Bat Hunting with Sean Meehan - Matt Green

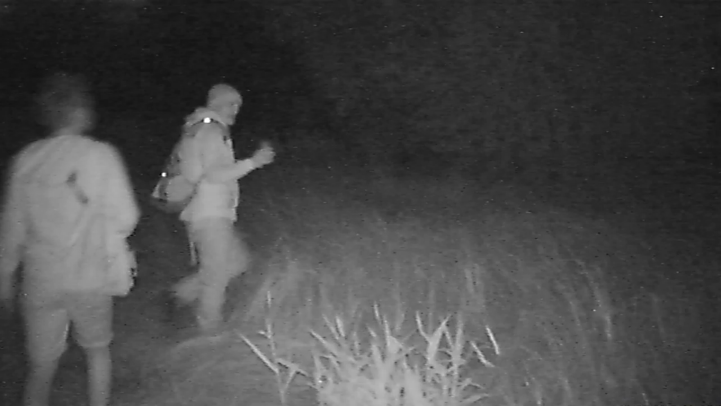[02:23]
This would be good now, this would be a good spot for bats because you've got trees,
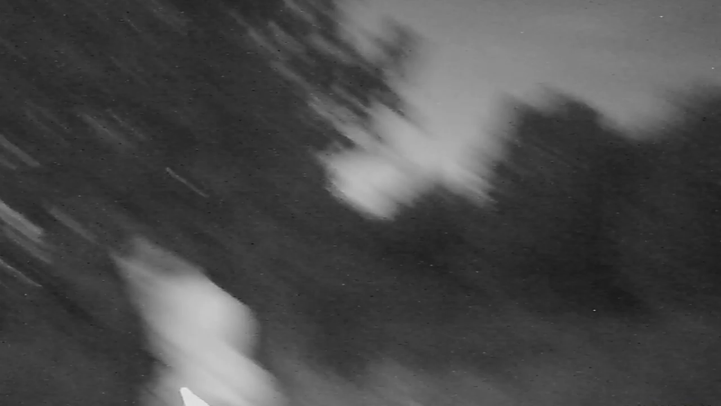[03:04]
there yeah, and that there yeah, that was a, that was a definitely a common pipistrelle there.
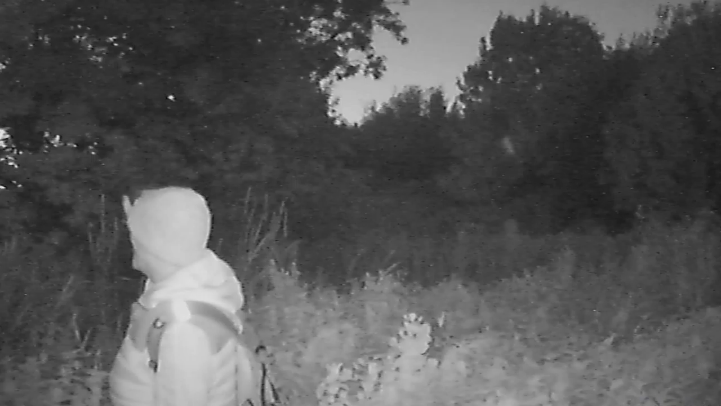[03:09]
I think there's possibly two bats, two bats here at the moment, two pipistrelles, a common and a soprano pipistrelle.
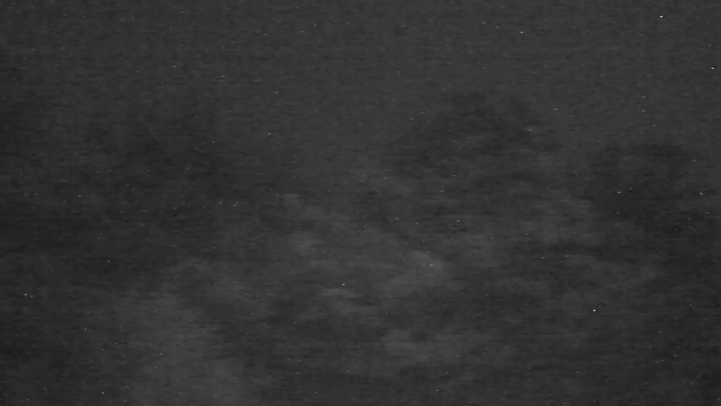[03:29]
Did you mention the fourth bat? Yeah, the Daubintons, yeah, sometimes kind of known as the water bat. The thing about Daubintons as well is they, they're out of all the bats that we have in Ireland, they're the ones that really, really like the darkness. So they're often the last to emerge on a night. They'll wait until it's, you know, maximum darkness before they, they venture out.